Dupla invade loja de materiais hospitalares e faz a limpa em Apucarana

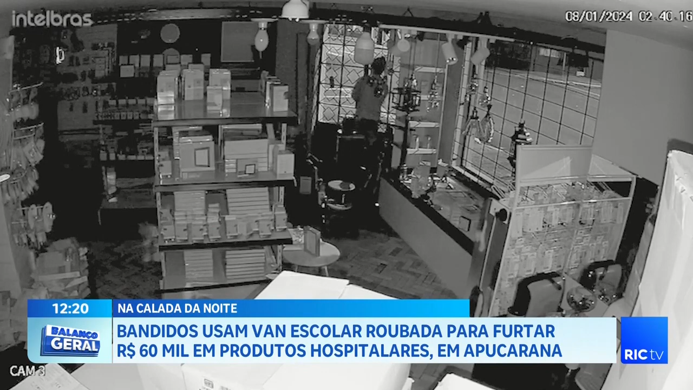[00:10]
Pegaram mercadorias lá, que não é aquelas que você bota na internet pra vender, como os criminosos fazem. Não é aquela que você bota na pedra pra poder trocar por crack. E você viu a van ali, ó? Olha o detalhe da van.
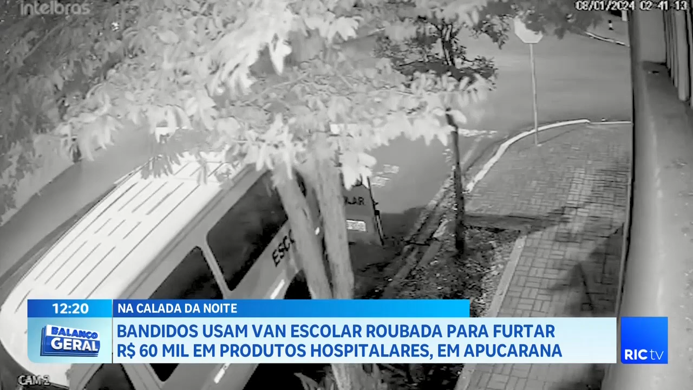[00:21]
Van escolar. É uma van escolar. Quem tá comigo nesse assunto aqui, Nhiu Gui?
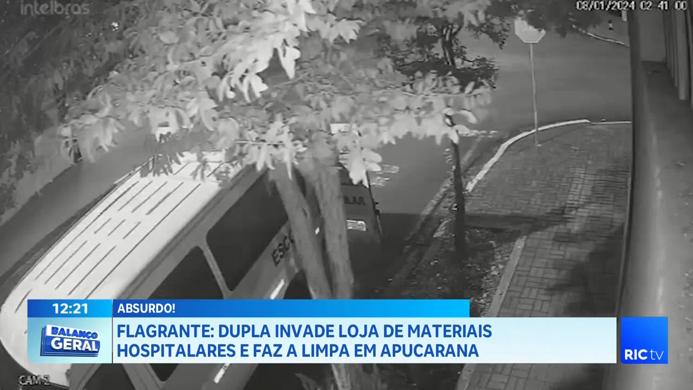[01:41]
Dois homens invadiram o local para furtar equipamentos usados para atendimento em ambulâncias. A ação durou cerca de uma hora.
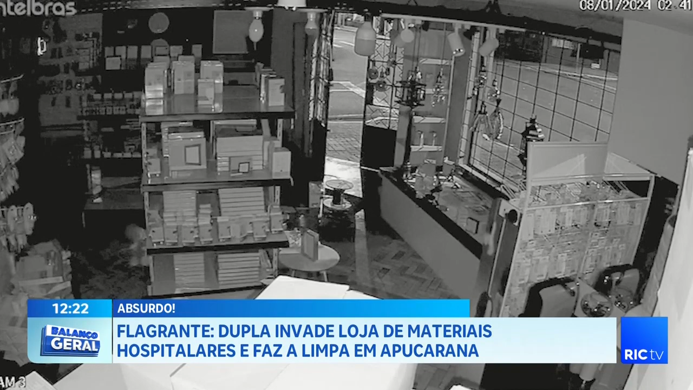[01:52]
Para facilitar o furto, os suspeitos levaram tudo para a porta da loja. Na sequência, é possível vê-los transportando as coisas para fora. Outra câmera mostra o momento em que estão carregando a van. Os dois rapazes correm para finalizar o furto, antes que alguém apareça no local.